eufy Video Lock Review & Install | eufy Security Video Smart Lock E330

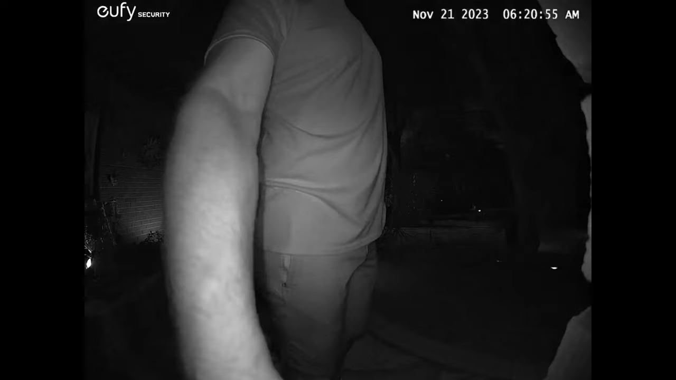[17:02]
It's really clear with the resolution. One of the best that I've seen for a video lock or a doorbell lock for sure.
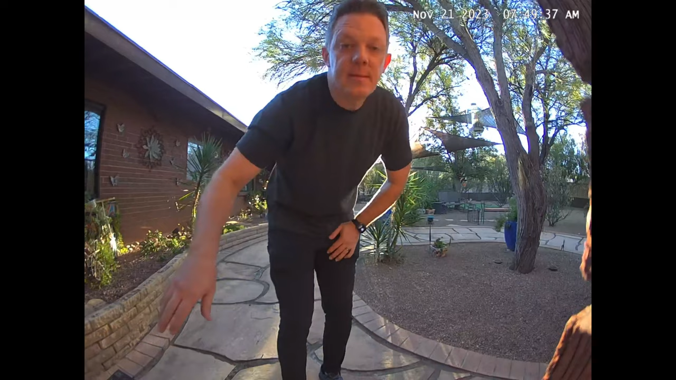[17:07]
And I liked the field of view that you could see even in the direct sunlight here in the morning.
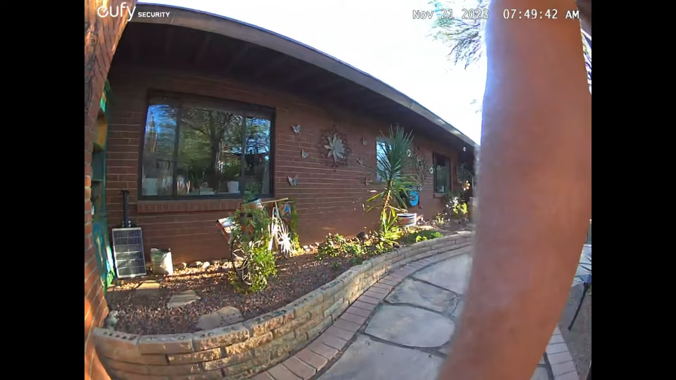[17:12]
The night vision has really clear and
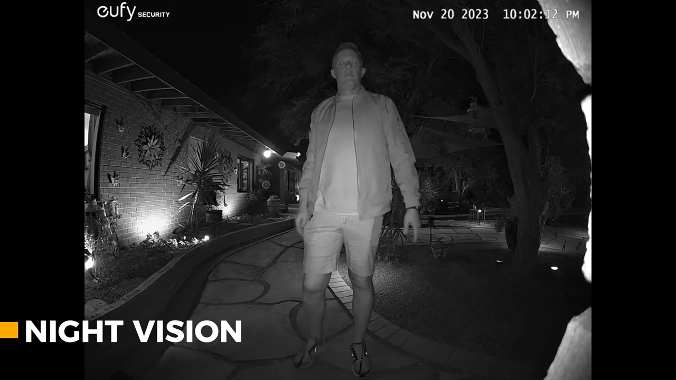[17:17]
even a night vision optimization mode based on your door frame.